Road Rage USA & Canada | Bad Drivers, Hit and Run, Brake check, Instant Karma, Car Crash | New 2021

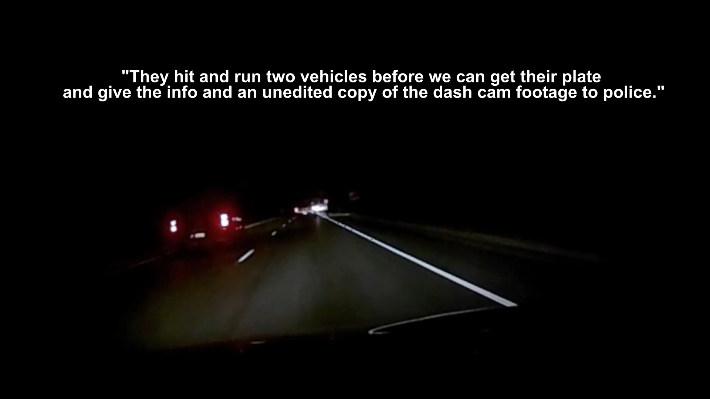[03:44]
It just happened. He just hit that guy. What the f***? This guy's...
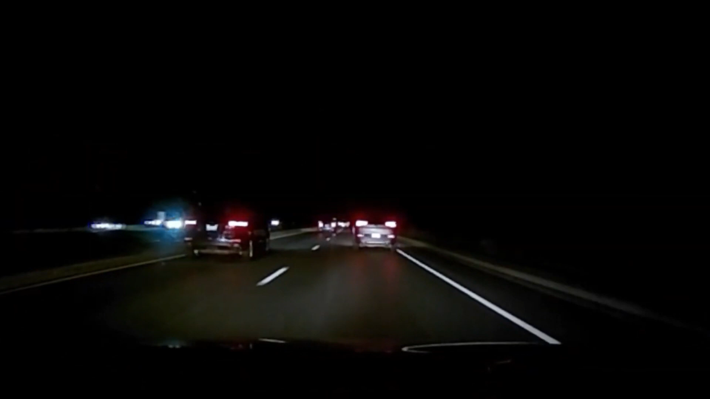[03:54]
The dude is like weaving back and forth. He's driving in the middle of the road. He gunned it after he hit that other car. You're transferring to Maryland, Steve. Oh God. Oh man. Oh my God, he's gonna f***. Oh God. Jesus. Oh Jesus. Oh, he just hit another guy. Another hit and run. Okay. What? Whoa! Get that license plate.
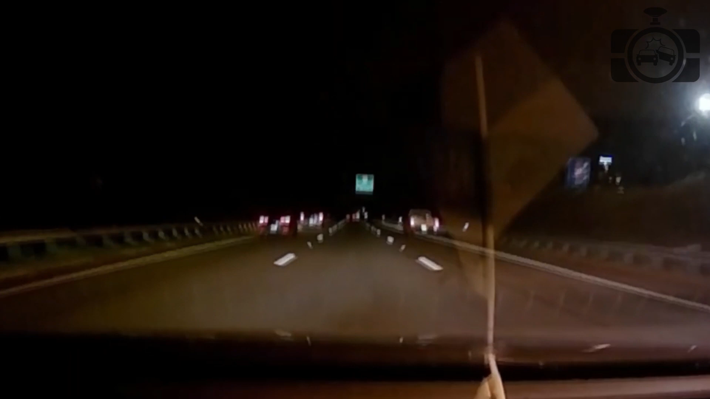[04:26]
What? Can you read it? I know I can't. It's too far away.